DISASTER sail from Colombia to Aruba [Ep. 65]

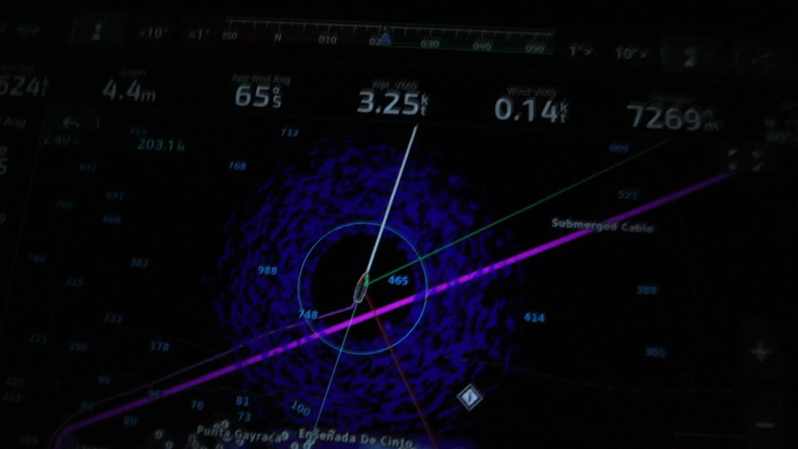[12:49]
we want to be following that pink plan so let's get turned around back on path all right let's do this